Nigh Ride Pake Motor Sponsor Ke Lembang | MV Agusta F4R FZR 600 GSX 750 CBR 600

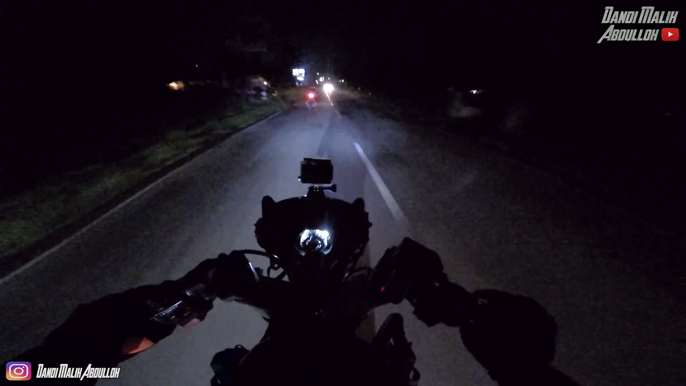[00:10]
Ini motor sponsor, jangan disiksa lah. Beda sama motor sendiri. Yoi. Oh, motor sendiri mah gaspol-gaspol. Ini motor orang, jangan lah. Di Windows mau nabrak motor orang, nanti gak bakal lampu. Iya, anjir, kaget. Serius? Gak ada lampunya. Yang mana? Nanti ada yang belakang, bolsan. No, power pisan, no.
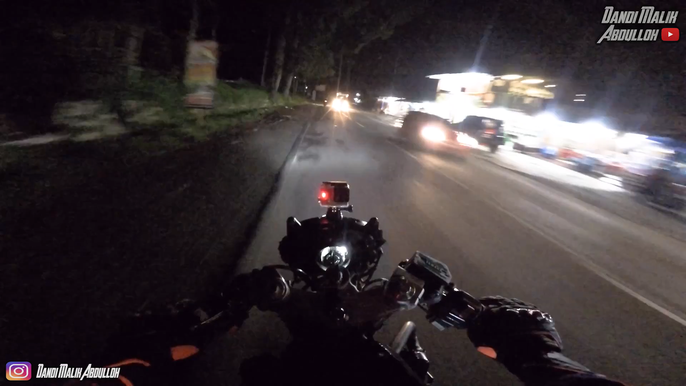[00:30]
Hampir banget. Harus itu tegar, tegar itu truk, astagfirullah. Kebayang gak si tegar udah duluan, terus kita putar balik kayak gini. Kurang ajar. Gila ini gelapnya, kebayang kalau jalan sendirian. Iya, horor aja. Sendirian, kotan aja kayak mager gitu.
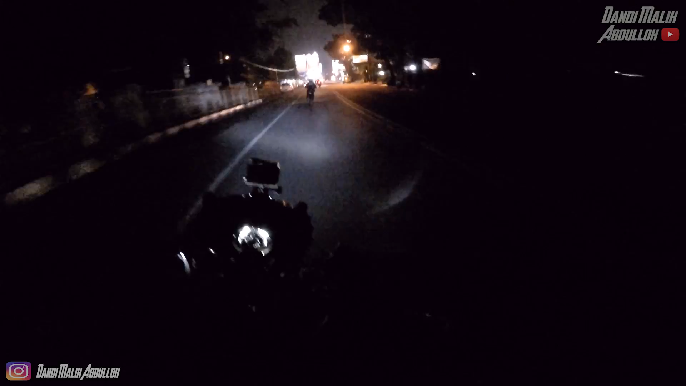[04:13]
Sama Arifal gak ada. Arifal hilang. Apa di belakang? Apa? Teman gue, aku ketinggalan. Awas-awas mobil, kemana mobil? Mobil aman-aman. Dia depan, Cok.
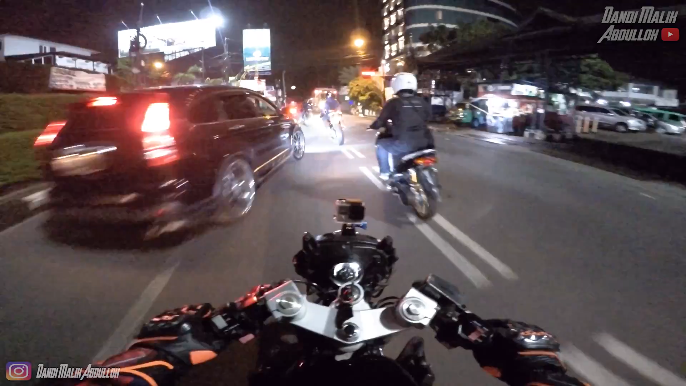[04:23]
Kurang paling belakang. Jadi itu mobil. Sorry ya guys, kalau videonya gak gelang-gelang lagi. Sok-sok duluan, metik duluan. Rom, beloknya masih ngeri-ngeri sedep gitu loh. No, keputus no. Waduh, Eno udah kebelet. Mau ngejar kapal? Yuk, kejar. Tuh, gelap banget lagi jalannya.
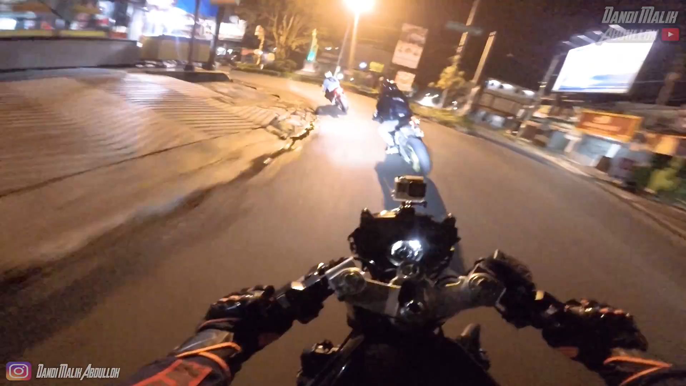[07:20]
Ya, pakai motor gini dingin. Biasanya panas ya. Iya, biasanya panas dari mesin R6. Ada rintik-rintik air, saudara-saudara. Ada apa, Bro? Ada rintik-rintik air terasa di my visor. Oh iya. Yaps, dikit ya. Aduh. Dikit. Agar, tuh. Sok no, no juga aja.
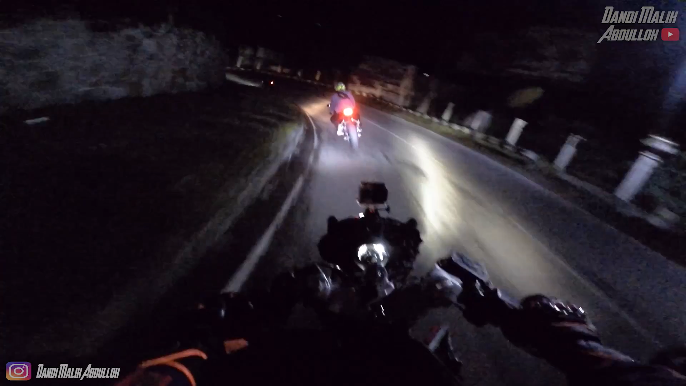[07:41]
Kayaknya gatel nih sok no no duluan no. Hati-hati Noah. Aduh, aduh, aduh. Ayo, Jakarta ya Allah, Jakarta. Hati-hati. No, ini bannya enak enggak sih, No? Ya ngasem. Waduh, main ngegas. Ini motor sponsor jangan disiksa lah. Beda sama motor sendiri. Yo. Oh, motor sendiri mah gaspol-gaspol. Ini motor orang jangan lah. Motor sponsor ya.
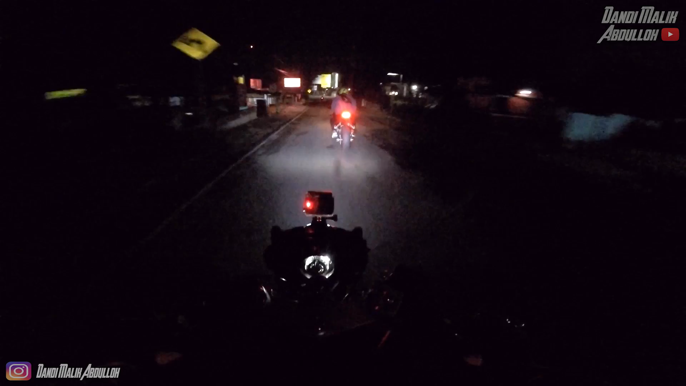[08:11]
Udah dikasih pinjem. Harus bawanya santuy. Di Windows mau nabrak motor orang nanti gak bakal lampu. Iya anjir kaget. Serius? Gak ada lampunya. Yang mana? Tuh, tadi ada yang belakang polisan. No, power pisan, no. Hampir banget. Kalau di Tegaro Tegar itu truk, astagfirullah. Kalau di Tegaro. Kenapa sih orang-orang itu ya? Gue lagi berhasil di Tegaro sih. Tegaro itu apa kok tenang? Gelap banget cuy. Ini gelap banget nih gue.
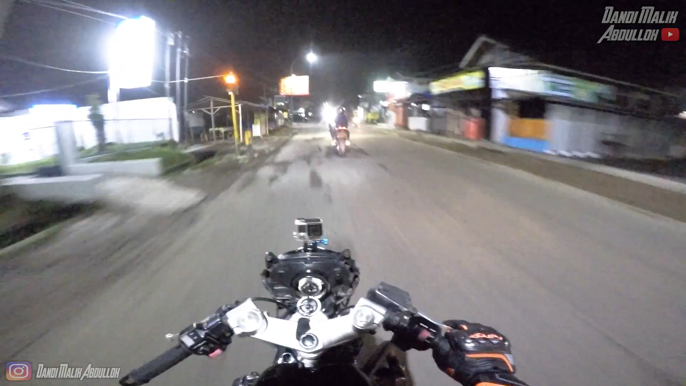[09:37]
Win, win. Kebayang gak si Tegar udah duluan terus kita putar balik tuh ya gini. Ayo, bete, bete. Oh, kayak udah kata. Kurang ajar. Kayak dekat banget. Mulai ini No nih. Hati-hati No, agak lembab-lembab jalannya. Mas basah coy, di sini coy. Buset. segar, gila, ngeri suaranya.
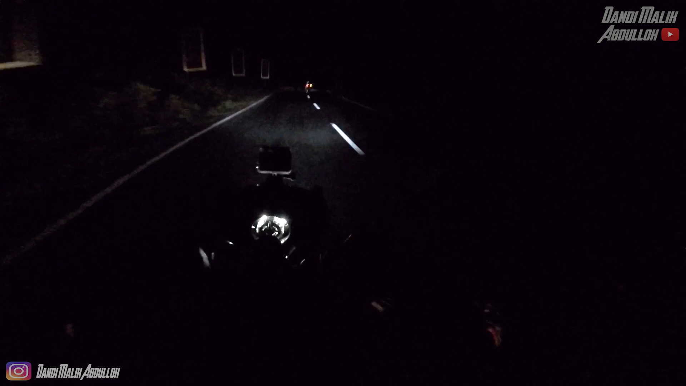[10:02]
Dinginnya mulai terasa. Tapi itu pasti diganti. Kuat banget pakai celana pendek kurang sekali dan terakhirnya. Anjir, gelap anjing. Kayak ini dinginnya kerasa banget karena motornya dingin. Oh. Kalau pakai Arsis kan motornya panas, jadi keangetin sama motor. Dingin anjir. Gila ini gelapnya, kebayang kalau jalan sendirian. Iya anjir, horor anjir. Ada film film.